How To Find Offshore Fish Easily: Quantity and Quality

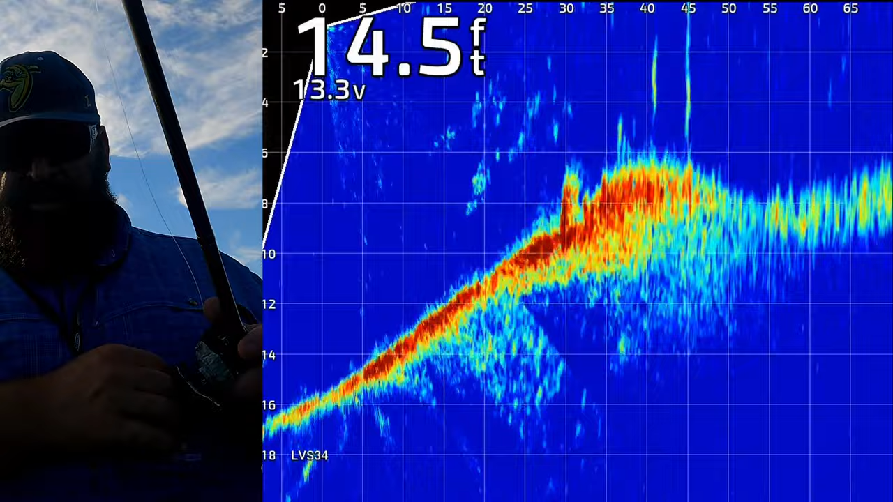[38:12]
On screen: depth 14.5 ft
So those long stringy things you're seeing at 40 and 45 are actually pads. Oh, there's a bite. Nice. One right after another. We found the mother load.
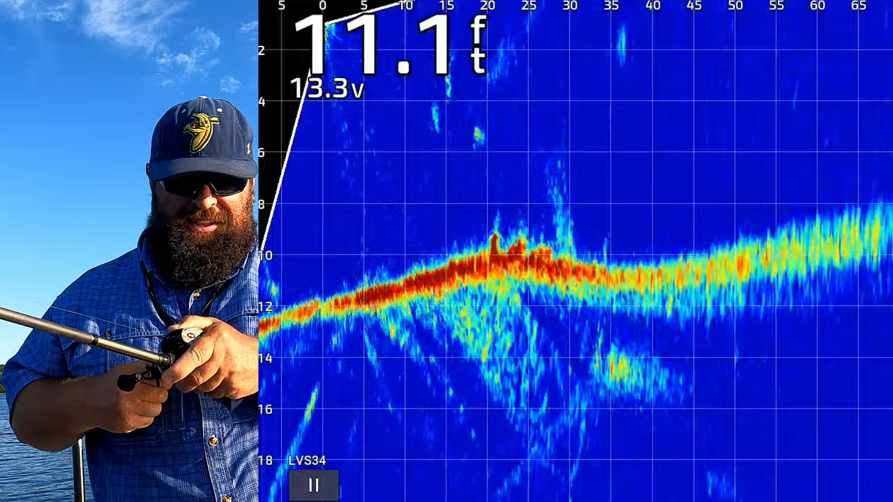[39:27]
On screen: depth 11.1 ft
Nice one. Right on that waypoint. Sweet. There's two there.
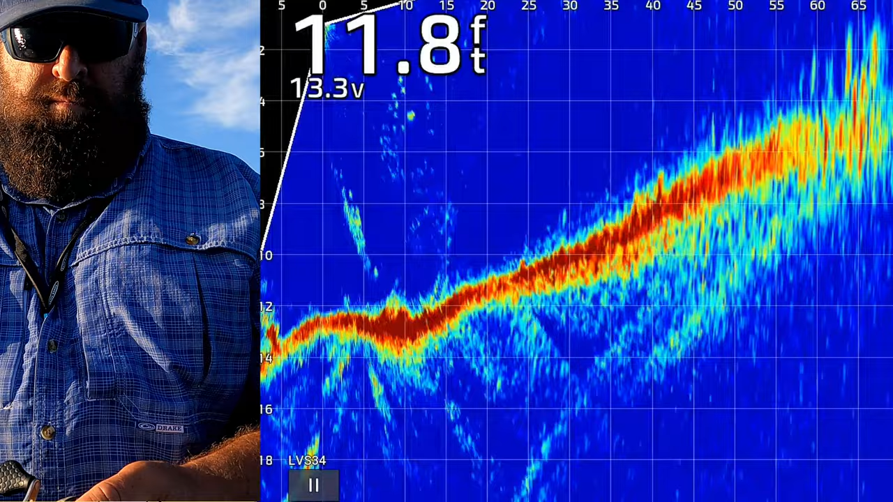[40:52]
On screen: depth 11.8 ft
That's a pile of fish right there.
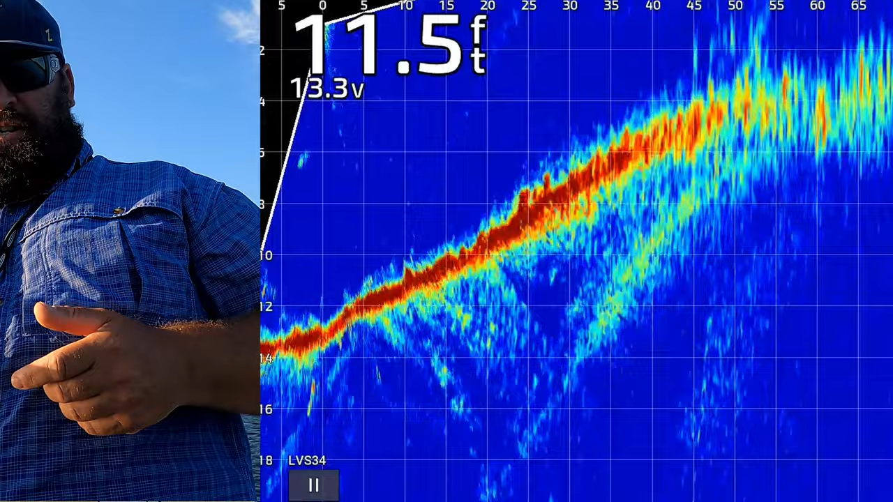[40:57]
On screen: depth 11.5 ft
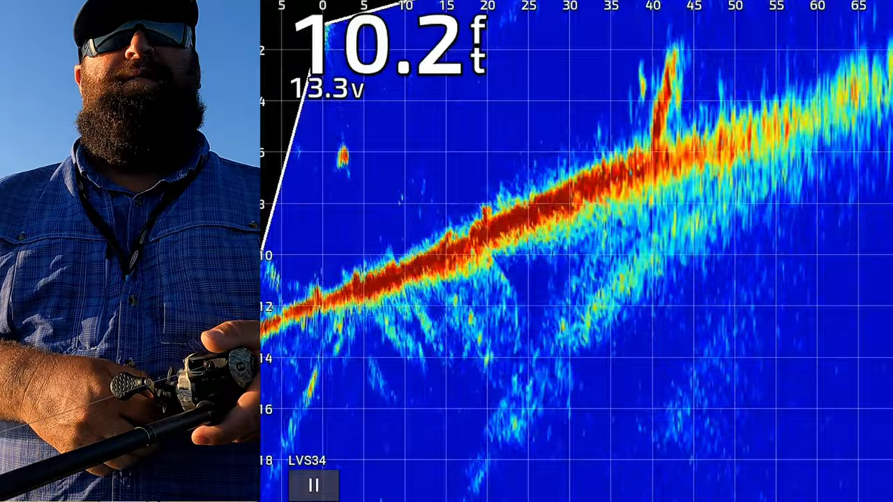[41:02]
On screen: depth 10.2 ft
Pile of fish. On something that I didn't have marked.
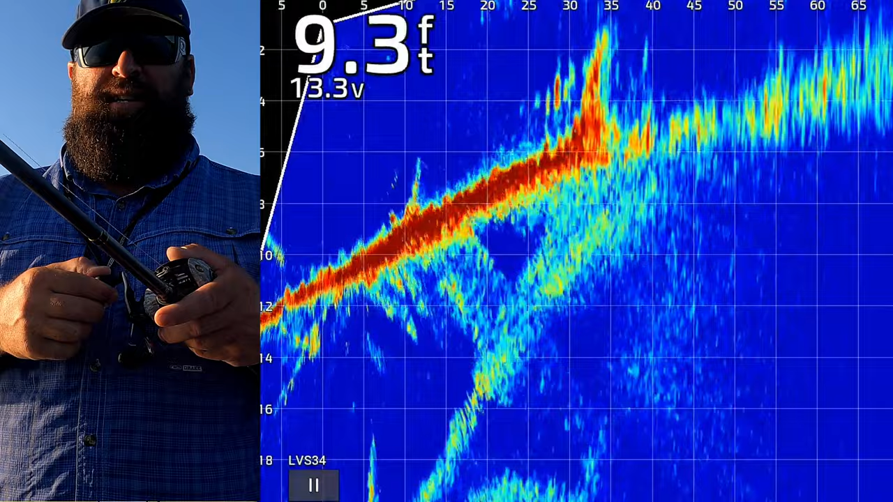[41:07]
On screen: depth 9.3 ft
It's like a log or... I want to get enough to throw with that. That could be one chasing me down.
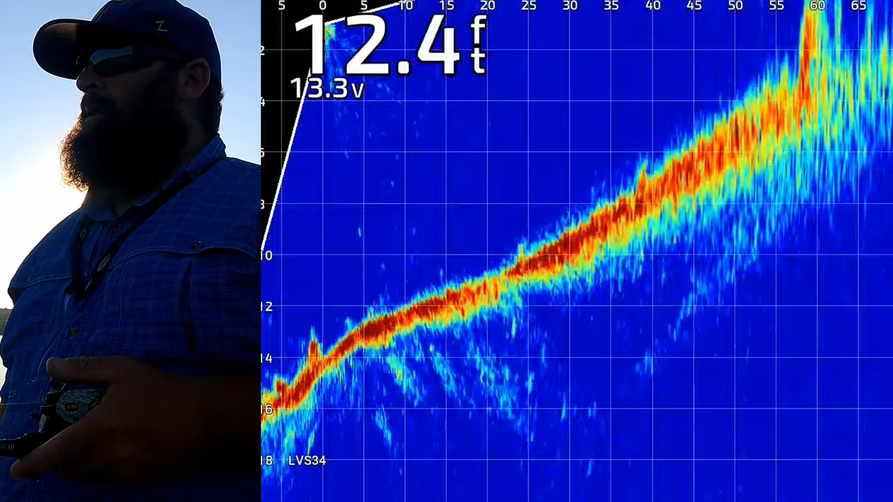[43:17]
On screen: depth 12.4 ft
Let's see if I can find it again. I've got to throw a dot on it.
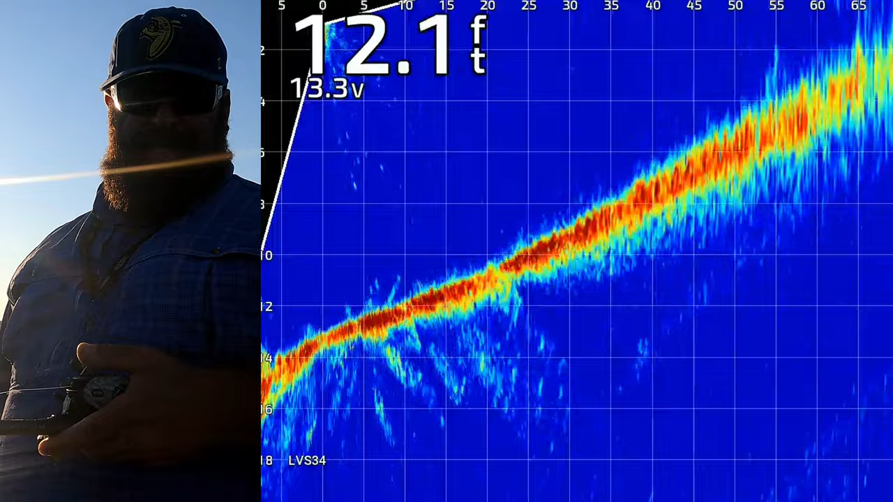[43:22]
On screen: depth 12.1 ft
I think that's it right there. 50. 50-55.
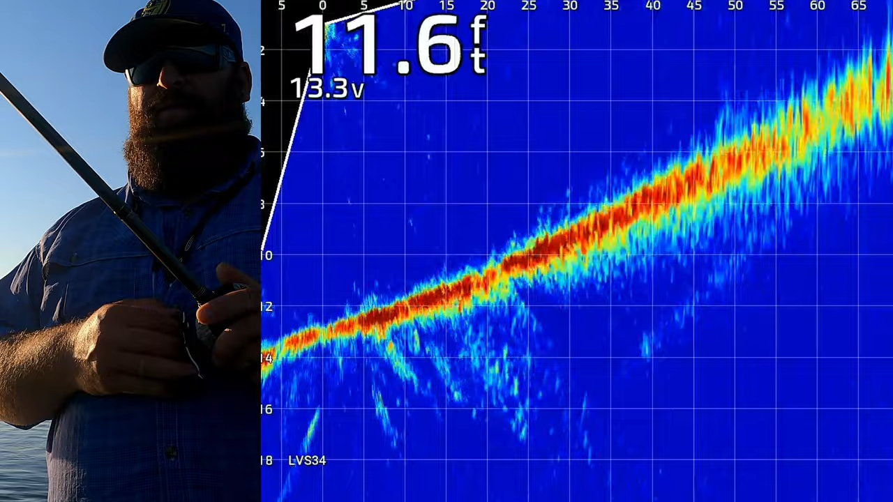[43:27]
On screen: depth 11.6 ft
It's a really tall, big boulder. And, it had a pile of fish on it too. It wasn't just one big one and one small one. But, I put the boat right on top of it because I didn't know it was there.
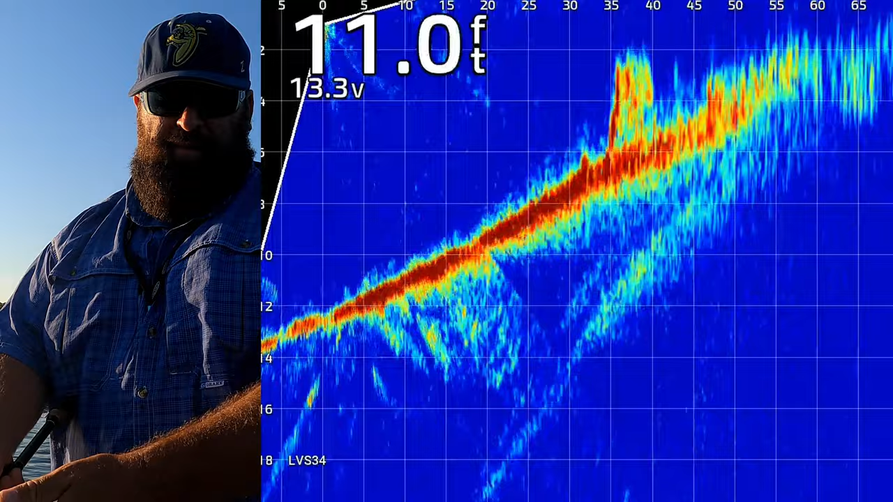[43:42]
On screen: depth 11.0 ft
The cool thing is, it's not far from another one of my waypoints. So, we might be...
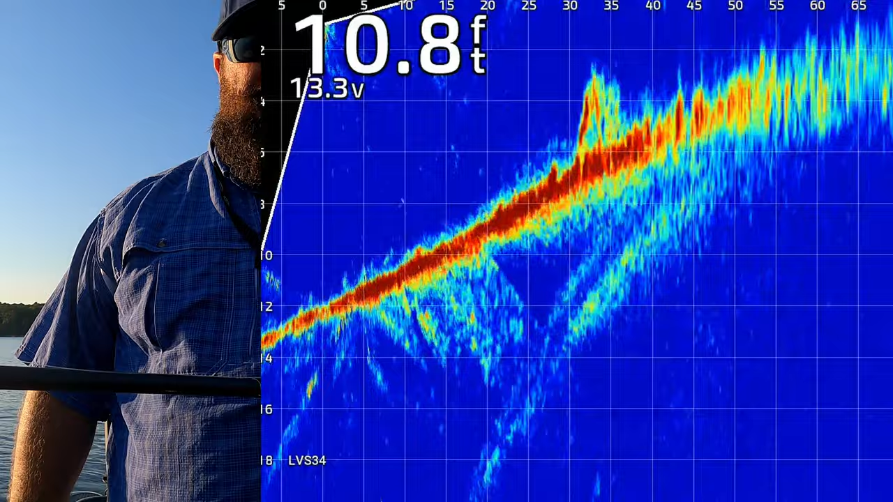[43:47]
On screen: depth 10.8 ft
We might have another spot that will hold a four pounder right behind it. But, I must have missed this.
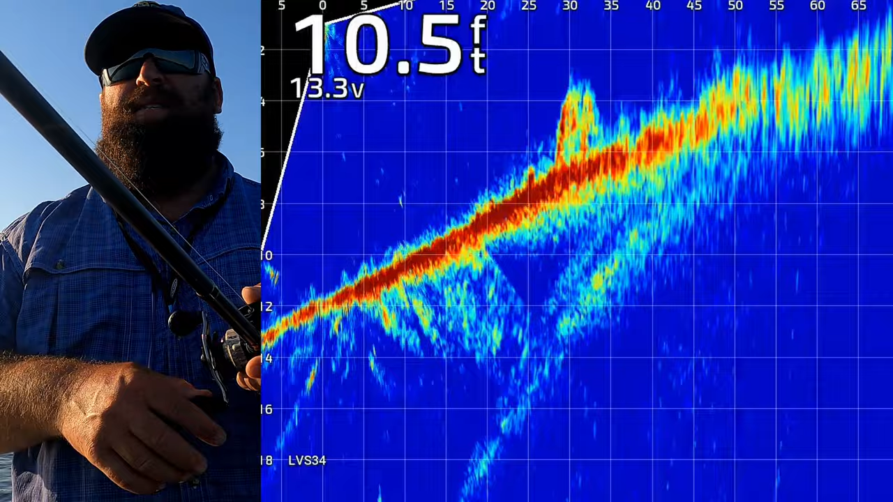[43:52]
On screen: depth 10.5 ft
This must have been outside of 150. Oh, we got a fish coming in. On the other side of that rock. There's a bite. There's a set. Another big one. Another big one. I love fishing. Oh, how big is this one? How big is this one? Are we putting a tournament bag together right now, folks?